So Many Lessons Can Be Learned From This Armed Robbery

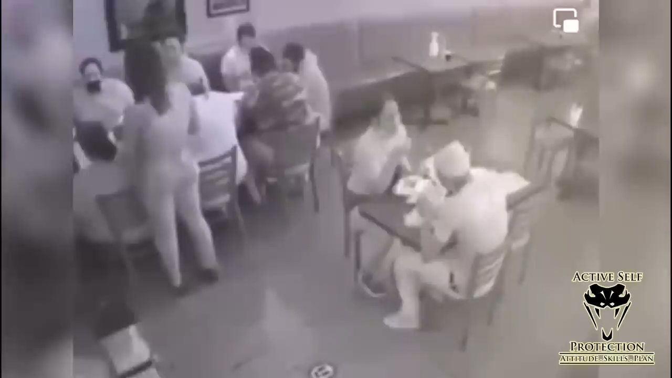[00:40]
Sherman Oaks is an upper class neighborhood here, but it's got crime like anywhere else. And watch these two guys kind of come by, decide that this guy and his lady at the table are their people.
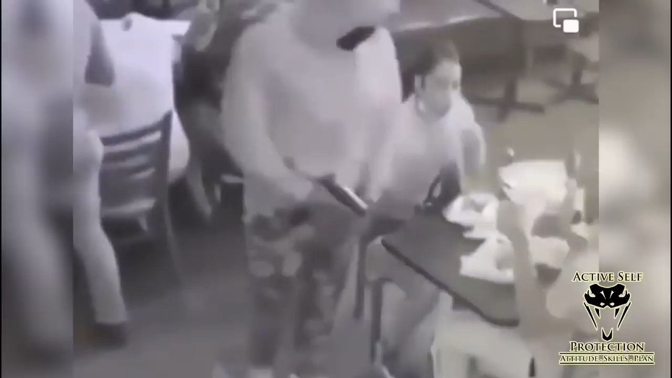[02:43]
His opportunity here is purposeful compliance to be able to maybe earn an opportunity to launch a counter ambush.
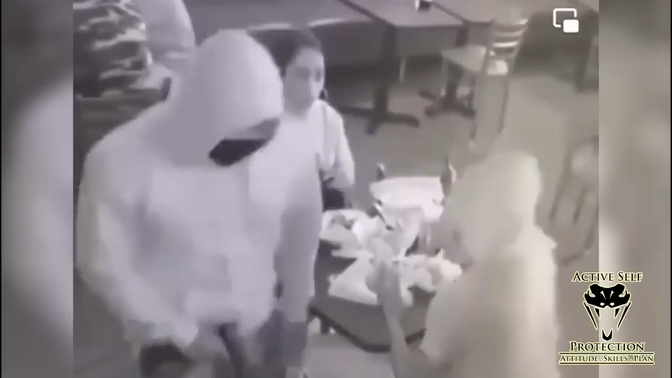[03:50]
Gave him the watches, whatever those watches were, I'm not sure. And then they run off. So he bought his life on that stuff. Guy ended up not shooting them. Nobody's hurt, but they're out the money, out the watches, and that's not okay. Obviously, aggravated assault and aggravated robbery here is egregious and wrong.